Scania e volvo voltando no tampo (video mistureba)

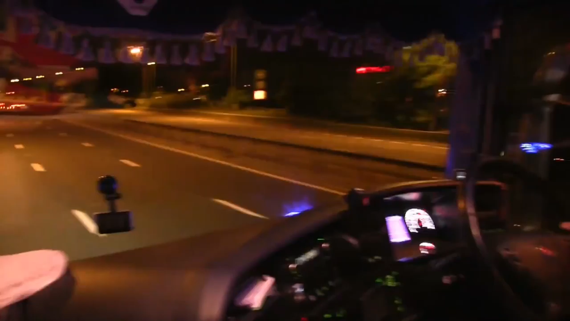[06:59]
Deixa eu soltar aqui e mostrar a rodovia pra vocês. Daqui a pouquinho nós...
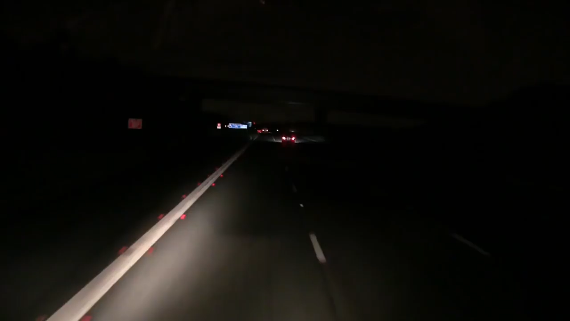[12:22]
O painel ali, ela fica ruim. O farol desse caminhão é uma bosta. Olha só isso aí na frente, isso aí é um farol. Parece aquelas luzinhas de cemitério que coloca em cima dos túmulos, né? Não ilumina nada. Ele tá na luz alta ainda, hein? Eu vou tirar.